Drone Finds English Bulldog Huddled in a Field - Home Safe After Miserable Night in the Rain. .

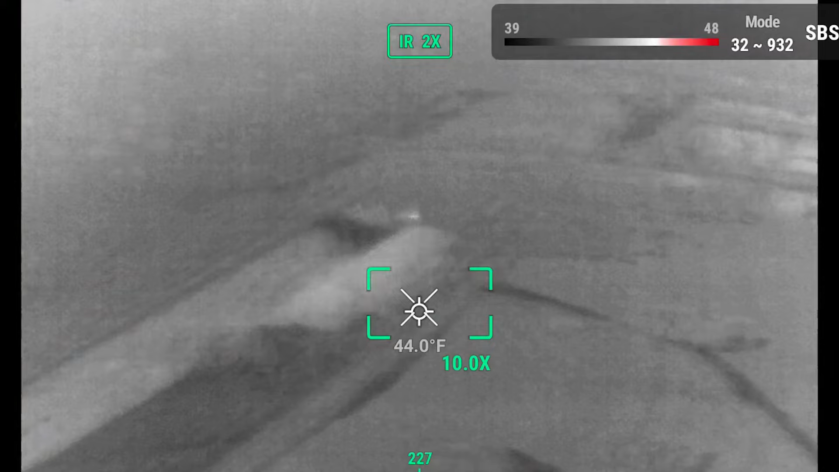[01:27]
On screen: spot 44.0°F
So I'm just going to do a quick look around this area, immediate area. So I wonder if this is that.
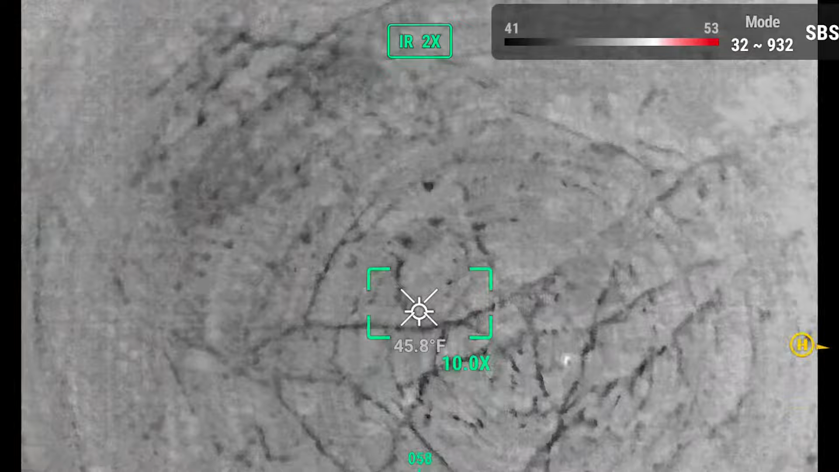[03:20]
On screen: spot 45.8°F
Oh, there he is. There she is. Oh my God.